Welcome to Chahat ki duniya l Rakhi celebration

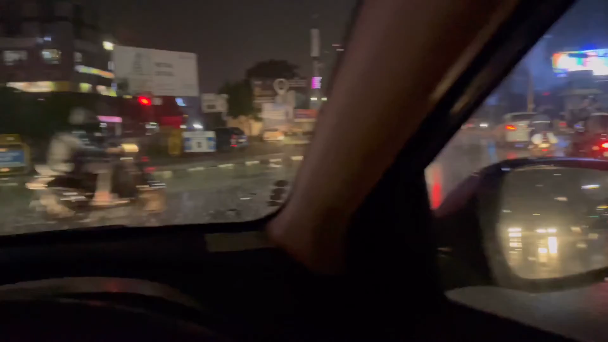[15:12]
फिर रात को हम फिर से गांधीनगर आ गए और बारिश शुरू हो गई।